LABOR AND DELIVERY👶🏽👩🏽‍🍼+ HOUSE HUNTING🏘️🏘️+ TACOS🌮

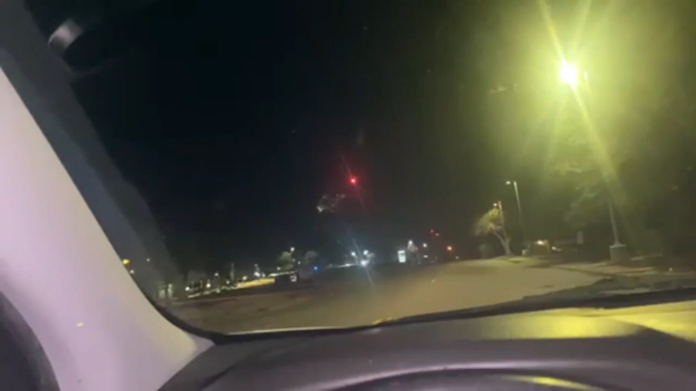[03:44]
Hold on, pause. Y'all, look, y'all probably can't see it. I ain't never seen that. I didn't even know helicopters were real. Y'all, look, it's just really leaning right there. Care flight.